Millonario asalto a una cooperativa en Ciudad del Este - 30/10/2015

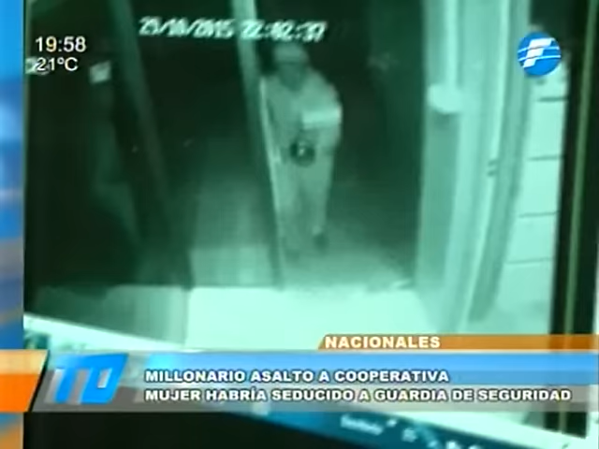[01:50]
Desde el circuito de cámaras de la cooperativa solo quedó el momento en que uno de los asaltantes ingresó al lugar con la llave del guardia y aguarda a su cómplice.
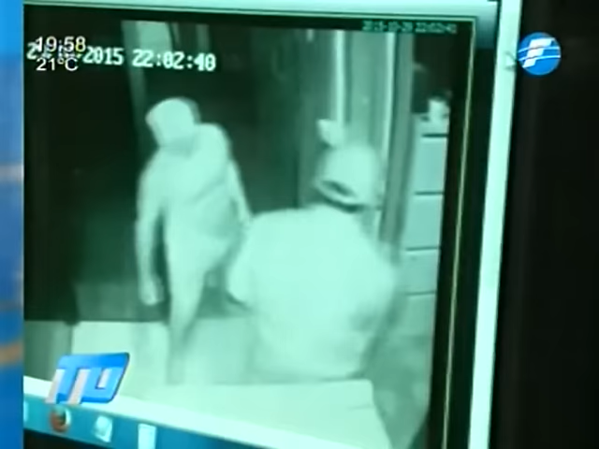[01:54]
Enseguida desactivaron las cámaras de seguridad.